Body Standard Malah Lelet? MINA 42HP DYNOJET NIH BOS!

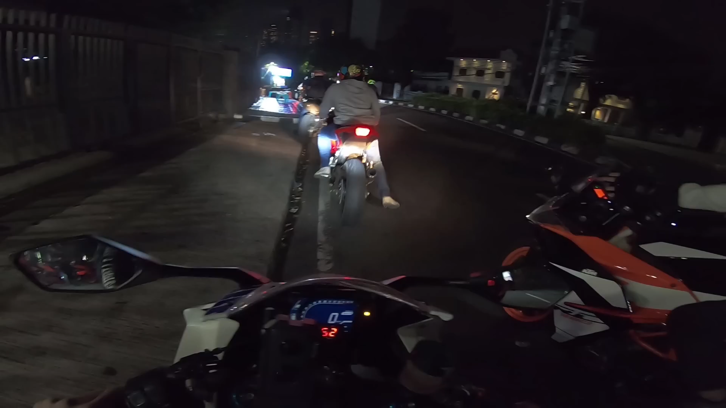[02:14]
390. Coba tuh ntar sama Paropo, harusnya menang RC 390 dulu sih.
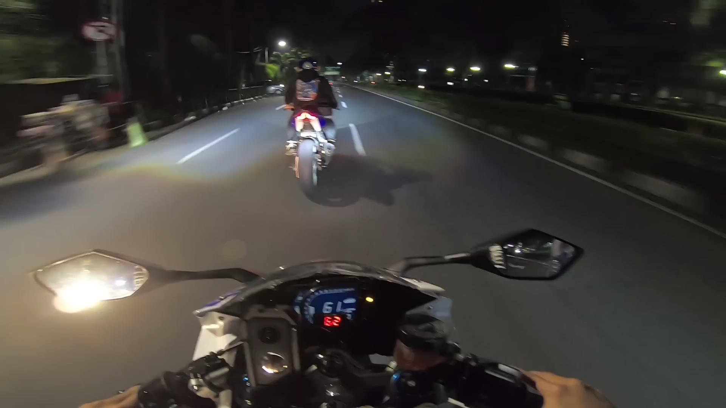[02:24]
Nah, ini Paropo. Tadi tuh Paropo anjir dari ini loh dia, dari Karawang langsung kemari loh. Agak ini juga apa, effortnya gede juga loh dia ke Jakarta. Gue liatin dari Karawang gitu kan, terus kemari. Sadis emang Paropo nih, totalitas youtuber, totalitas aja ini. Lagi rame banget nih polisi nih, gak seru.
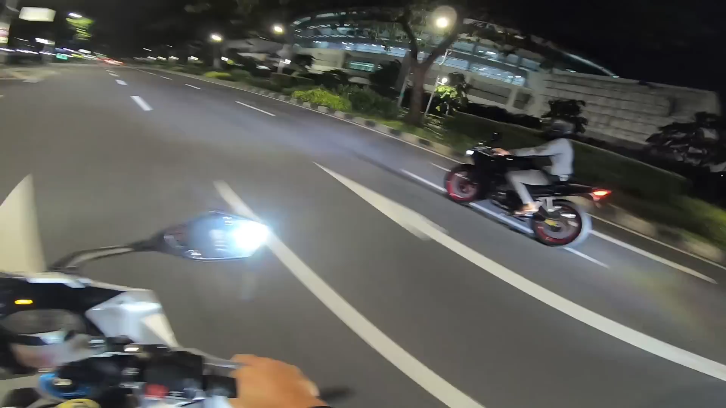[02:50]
Ya nih, agak harus pelan-pelan gara-gara nih Paropo motornya overheat guys. Mesti nyari tukang Starling dulu.